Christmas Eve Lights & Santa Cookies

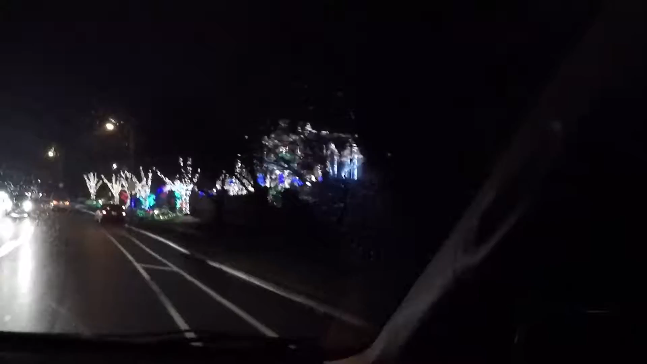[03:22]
The station is on the right, look at guys, look at all those lights, what do you think?